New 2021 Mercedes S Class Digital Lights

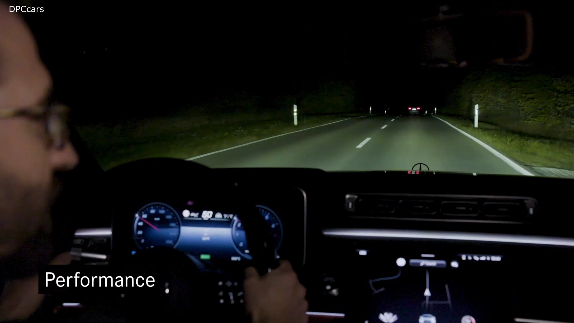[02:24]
Performance describes the improvement that we have in conventional light functions. New, for example, is the improvement in partial high beam. The gap around the car in front of us was never as tight as it is right now. The smoothness of the system remembers you of a mechanical system.